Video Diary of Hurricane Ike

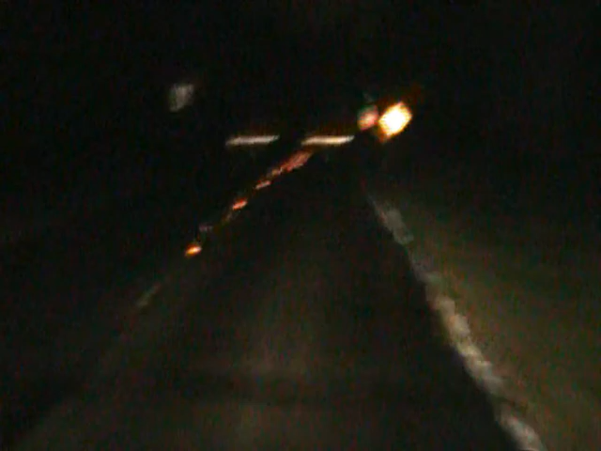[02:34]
We're about to turn. We're not very far from our house. You can see there's so many damn big trees out here. Look at that. What? Look at that tree laying right next to us. Alright, hold on.